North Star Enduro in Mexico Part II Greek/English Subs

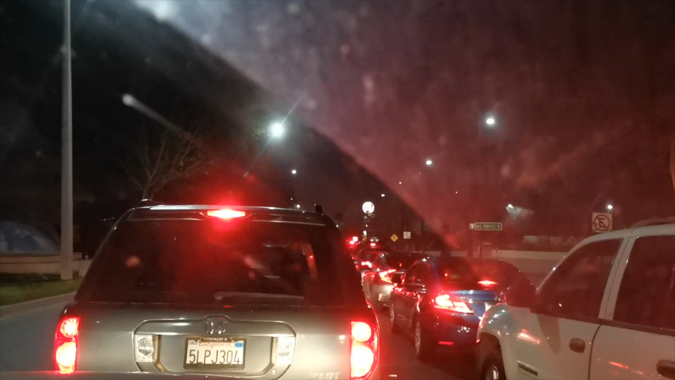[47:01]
This is the line to go to San Diego from Tijuana at 2 o'clock in the morning.